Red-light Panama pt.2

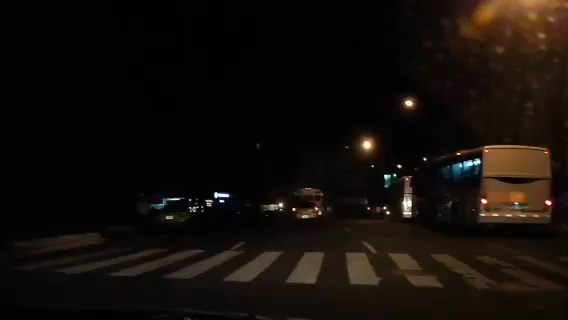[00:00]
Caledonia at night. Esto se llama La Central.
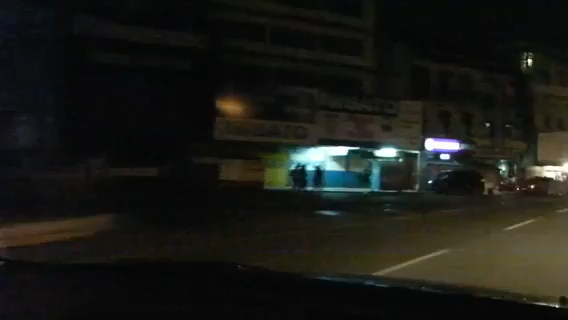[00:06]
La Central. La Cinco de Mayo, exactamente, es la meta plaza. Que es donde se reúne todo el pueblo de Panamá, papá.
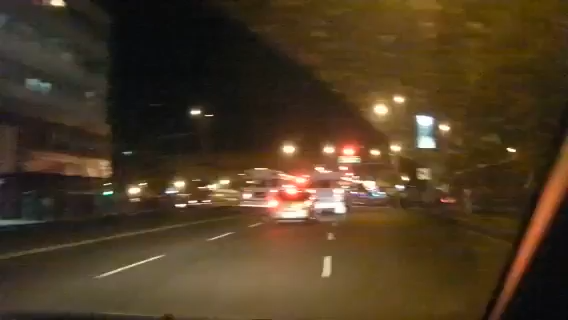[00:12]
Downtown Panama. Pretty much. And we're gonna run somebody over, right? Esto es Caledonia.
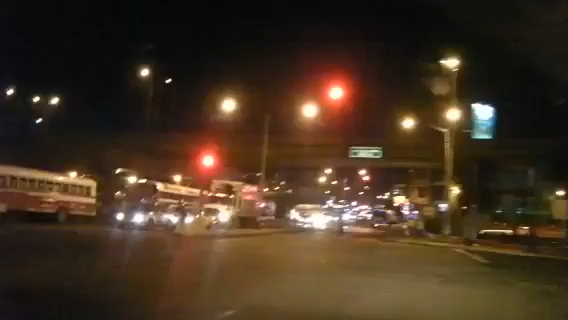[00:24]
And that's Caledonia. La cuchilla es Caledonia.